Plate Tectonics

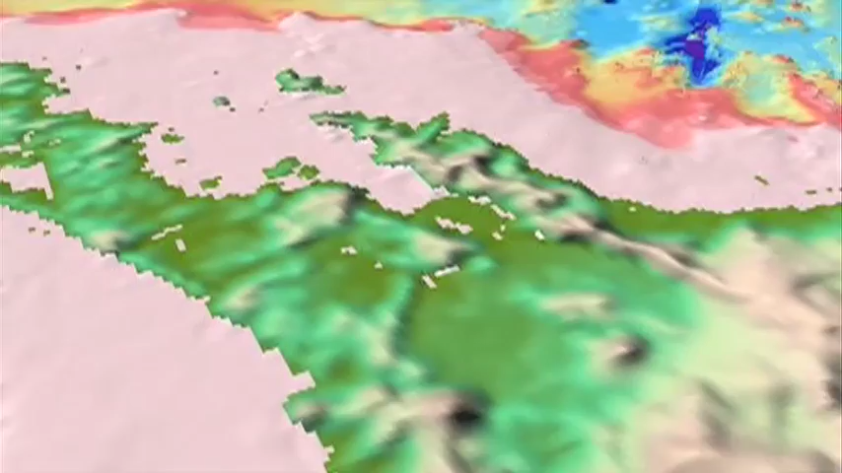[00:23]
It's got literally hundreds of volcanoes, but Kermadek Islands are really just the tips, the very top of some of these seamounts that have made it to the surface.